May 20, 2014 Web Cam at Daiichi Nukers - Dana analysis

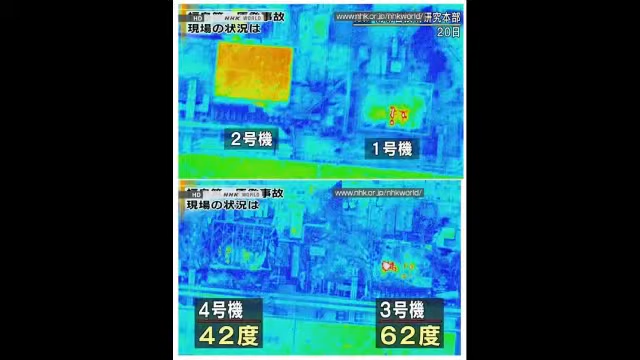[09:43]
unit four is the one in the bottom left hand corner so one two three and four